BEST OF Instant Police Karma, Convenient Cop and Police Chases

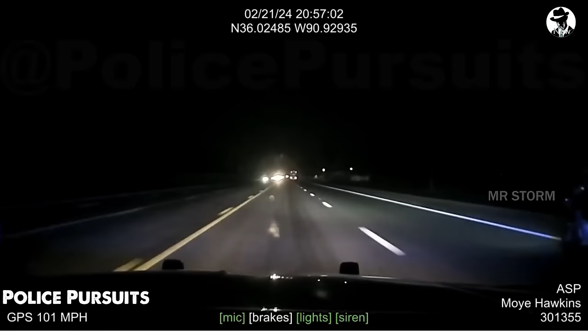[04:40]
A high-speed motorcycle is zooming down the road, clocking 109 miles per hour, exceeding the allowed speed. Mm-hmm. The police, using radar, confirm the current speed. The patrol lights and siren activate as the motorbike accelerates to 120 miles per hour.
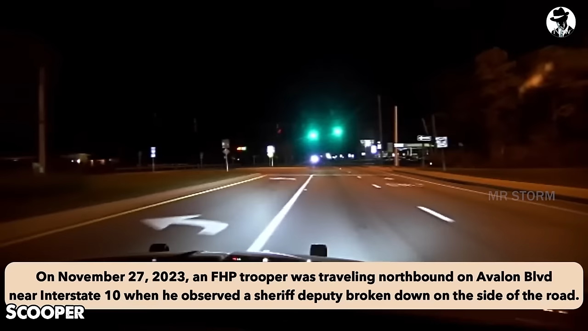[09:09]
On November 27, 2023, a Florida Highway Patrol trooper was traveling north on Avalon Boulevard near Interstate 10 when they
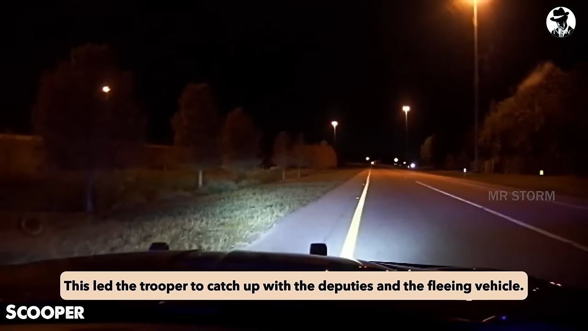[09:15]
unexpectedly spotted a deputy's patrol car on the side of the road.
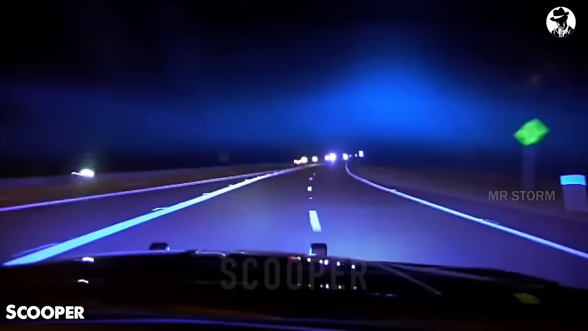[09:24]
The deputy informed them that there were two flat tires, while other deputies were in the pursuit of a potentially impaired driver. This event required the trooper to immediately join the pursuit to assist their colleagues and catch up with the fleeing vehicle.
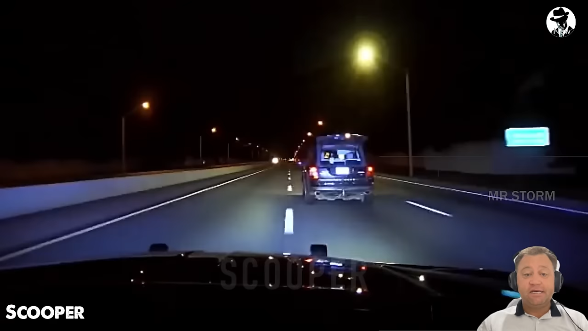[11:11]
and the trooper issued a stop order. But the driver not only disregarded the order, but also continued to drive at high speeds, even opening their rear trunk. This is the Florida Highway Patrol, pulling over, you're going in again.
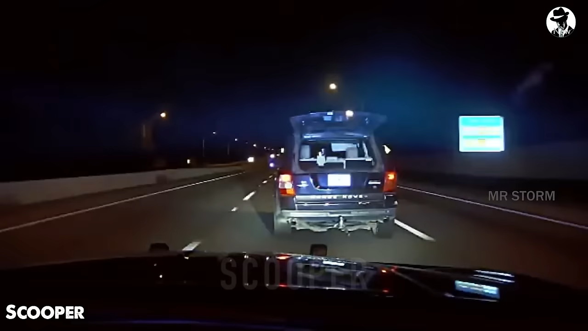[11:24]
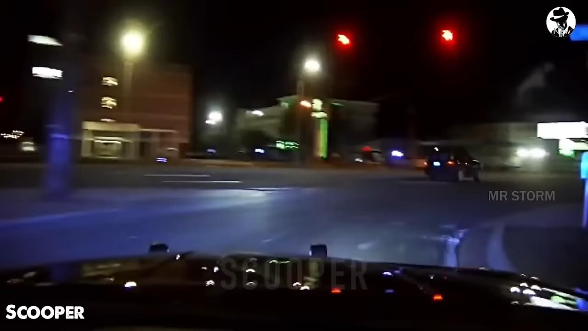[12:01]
And recognizing the necessity for the intervention, the trooper decided to perform the intervention maneuver to stop the vehicle. The first intervention attempt was unsuccessful.
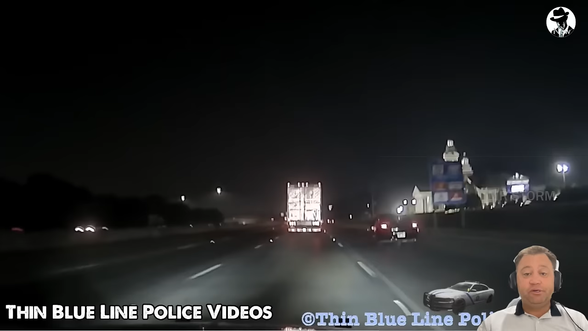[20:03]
However, the driver decided to turn it into a high-speed pursuit.
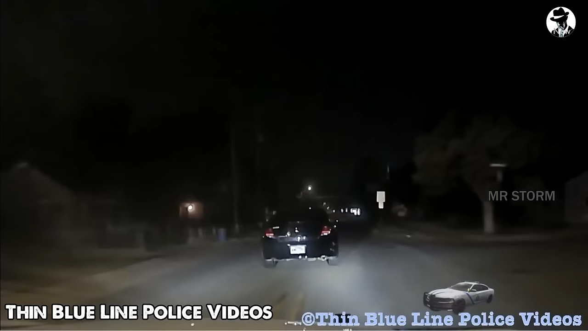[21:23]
And as soon as the guard turned left into the deserted road,
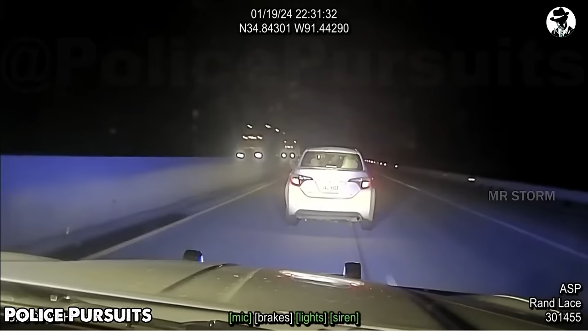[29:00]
And the suspect's vehicle not only ignored signals, but also continued to flee at speeds exceeding 100 miles per hour, posing a danger to themselves and those around them. The officer decided to implement a tactical vehicle intervention.
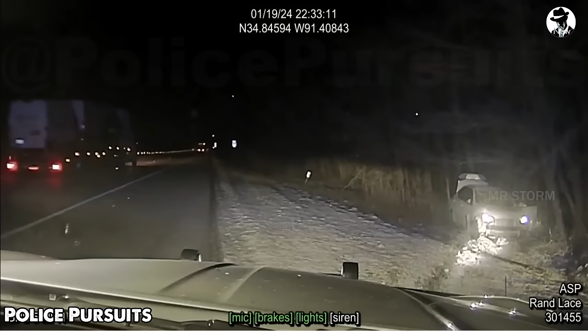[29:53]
The suspect's vehicle came to a stop in the forested area south of Interstate 40. Come out! The suspect was apprehended immediately without any injuries, and the suspect vehicle was reported stolen in Memphis, Tennessee. Both suspects were transported to the Prairie County Jail without further incident.
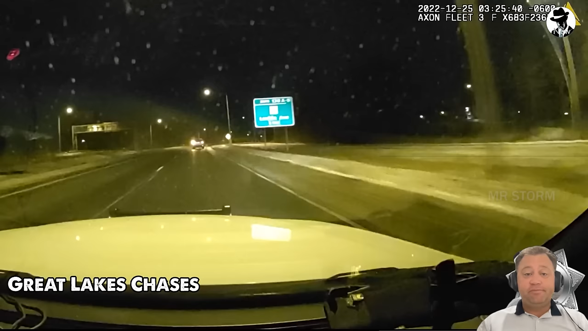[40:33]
that the suspect had left the scene in a white SUV, and after reviewing security camera footages and identifying the suspect's vehicle, police began tracking and reporting his location and direction to other colleagues.
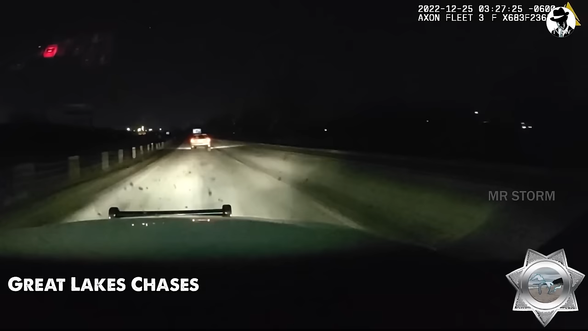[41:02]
After extensive efforts, the police located a fleeing white SUV heading west, and during the pursuit, the driver exhibited exhilarating and aggravating dangerous behavior. frequently checking brakes, and even throwing firearms out of the passenger window.